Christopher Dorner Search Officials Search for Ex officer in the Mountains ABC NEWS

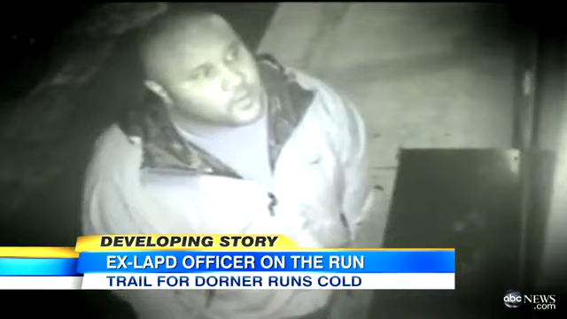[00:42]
Surveillance cameras captured these images of Christopher Dorner. The trouble is, they were taken two weeks ago in Orange County, not far from where Monica Kwan and her fiancé Keith Lawrence were murdered last Sunday.